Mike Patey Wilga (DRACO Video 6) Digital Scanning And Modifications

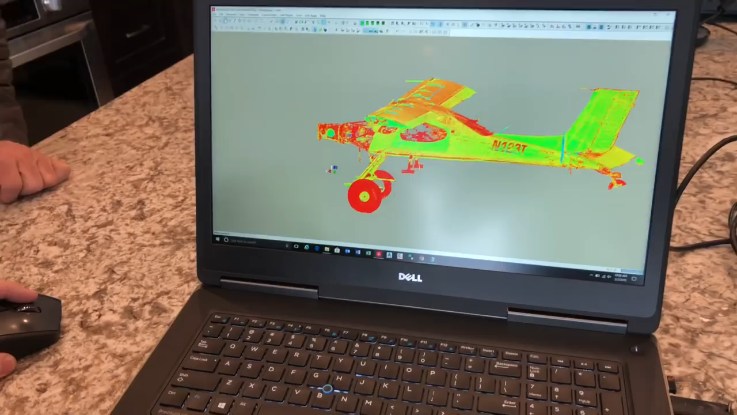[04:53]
You can see we can rotate it around.
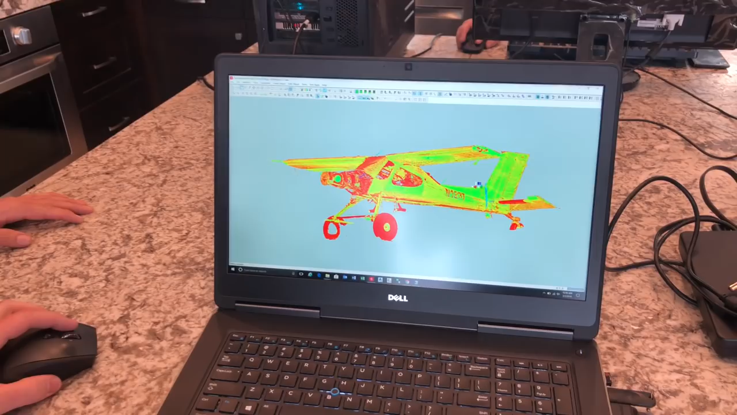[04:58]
This is so that we can now design a cowling and check its aerodynamics,
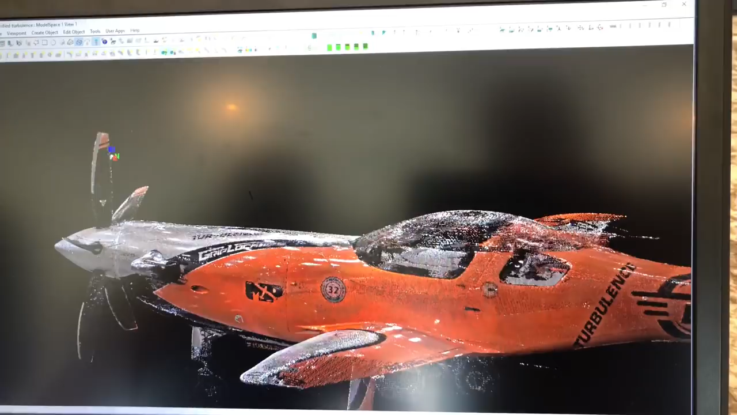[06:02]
what that's going to look like if I decide to make a new tail section or adjust turbulence somehow. So I got both of my favorite planes up here, my race plane turbulence, my Wilga backcountry.
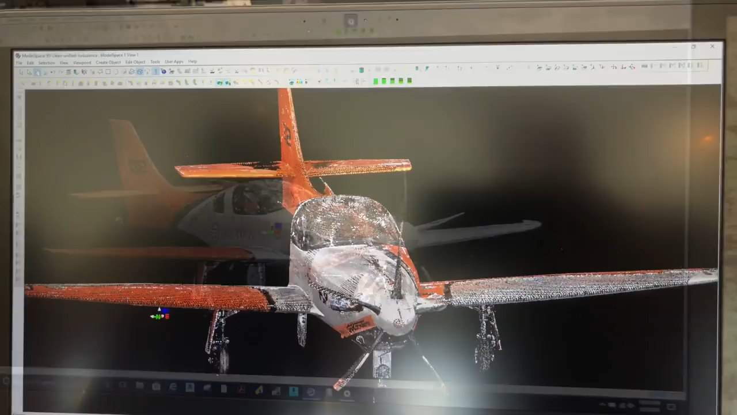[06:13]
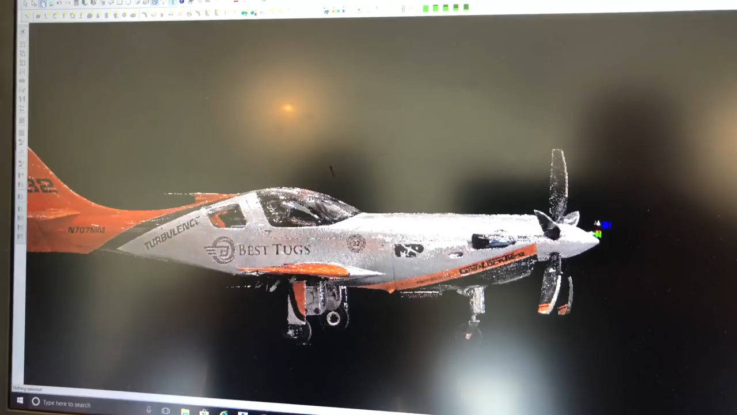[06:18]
And it takes a lot of computer horsepower and a lot of smart guys.
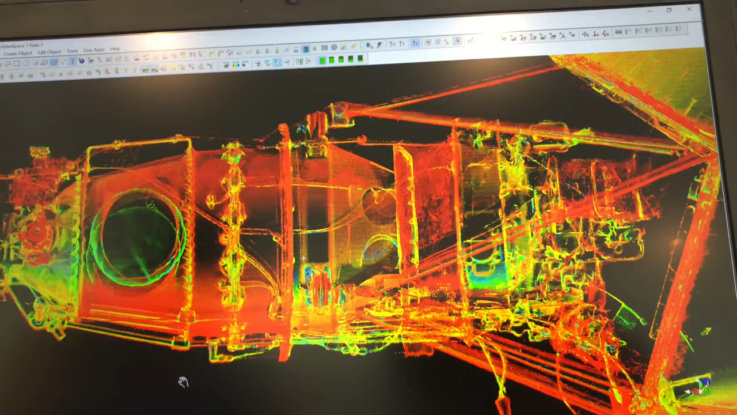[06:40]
There's our PT6 powerhouse fire-breathing dragon engine right there.
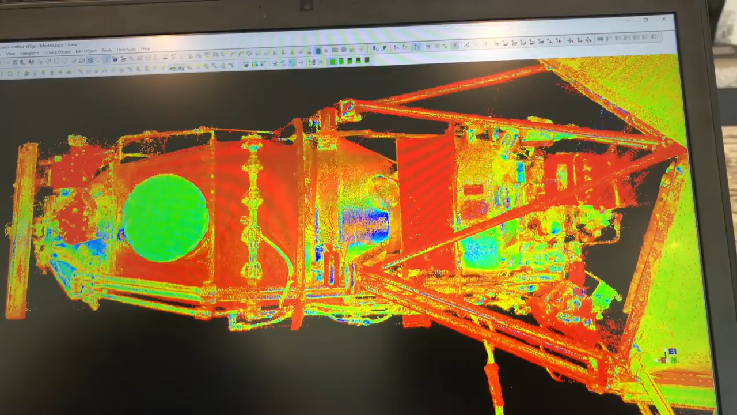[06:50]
And spin it around the front there.